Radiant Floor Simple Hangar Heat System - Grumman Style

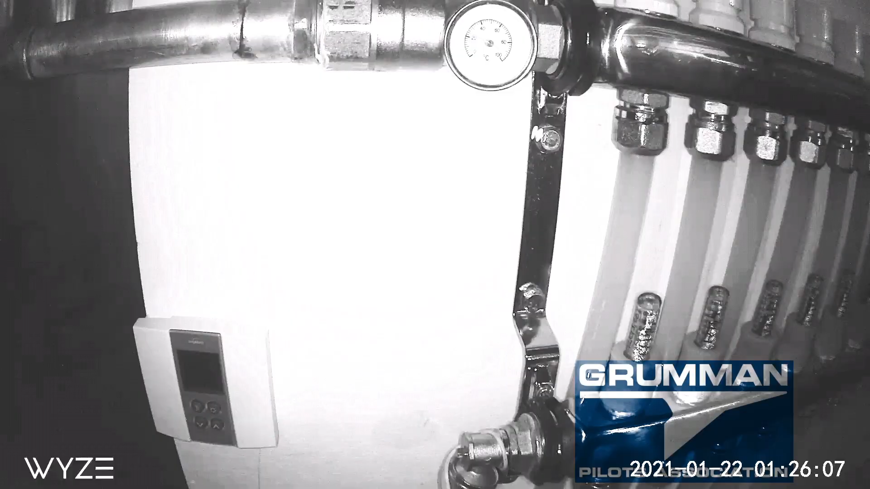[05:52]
So, we could watch the air temperature on the bottom left there.
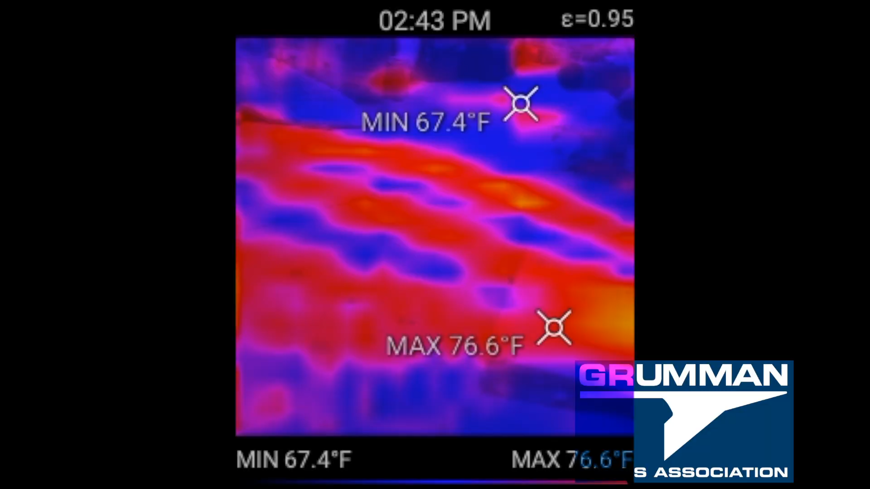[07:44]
On screen: max 76.6°F, min 67.4°F
we've taken our perfect prime infrared camera and we can see where the concrete is cool and where the loops are we were checking all of that we finally came around to what we found the
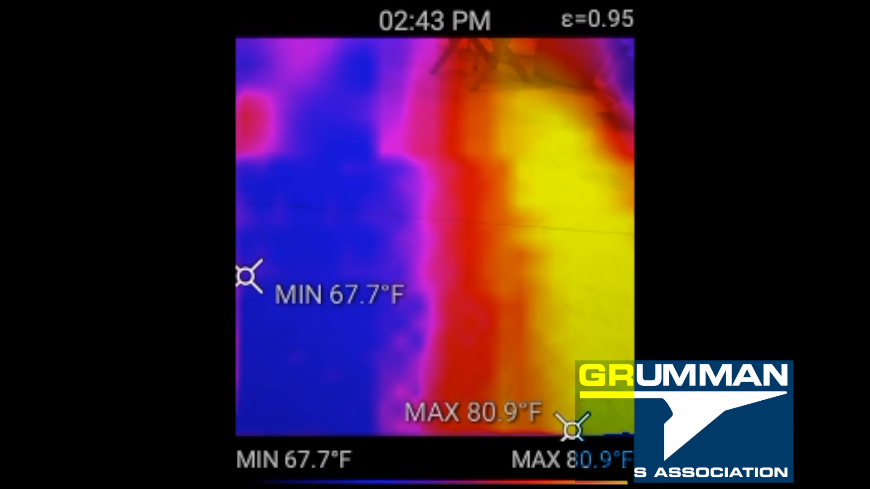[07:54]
On screen: max 80.9°F, min 67.7°F
big thermal mass and that was where the manifold where the 26 lines enter and exit the
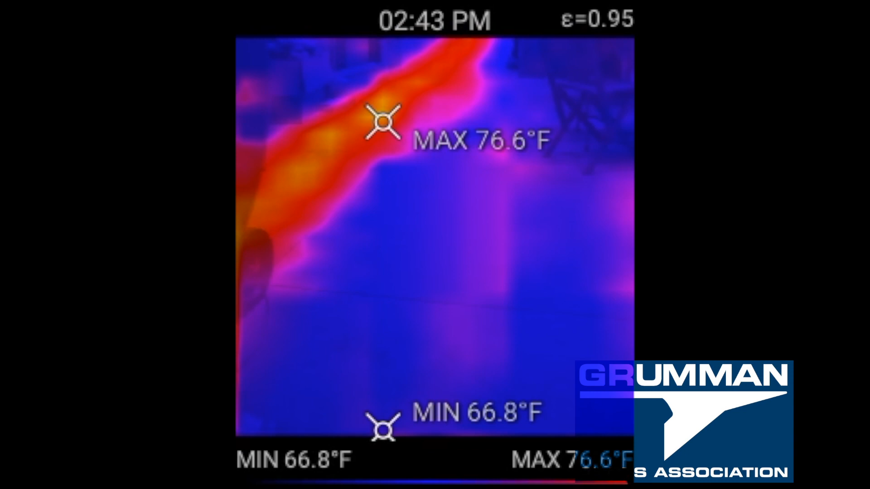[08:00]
On screen: max 76.6°F, min 66.8°F
slab that piece of concrete is really nice and warm and that's where we have all the sofas
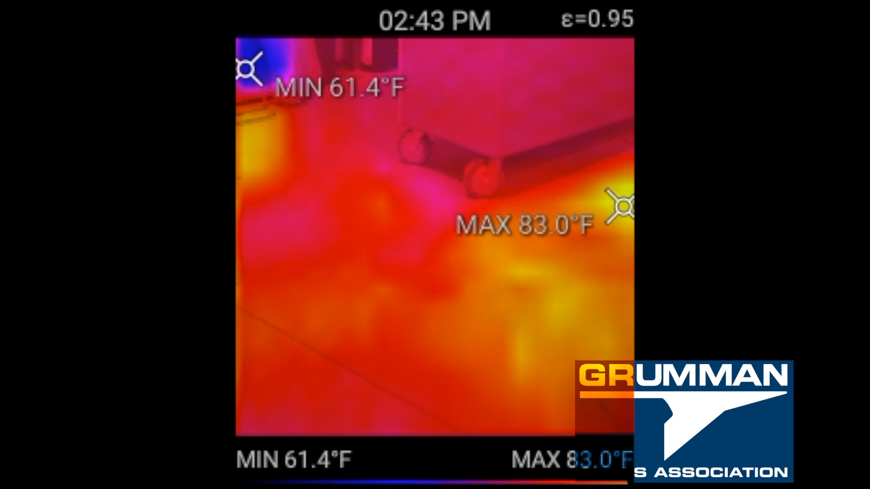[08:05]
On screen: max 83.0°F, min 61.4°F
and the recliners that you can see this place nice and warm